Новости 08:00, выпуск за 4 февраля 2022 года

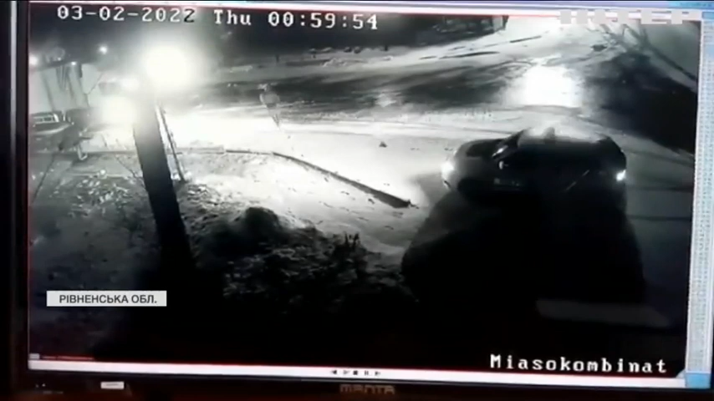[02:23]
На залізничному переїзді застрягла вантажівка. До неї біжать поліцейські, але вже за мит тікають. Авто таранить потяг. Майор Вадим Рогаль із колегою вночі патрулювали місто.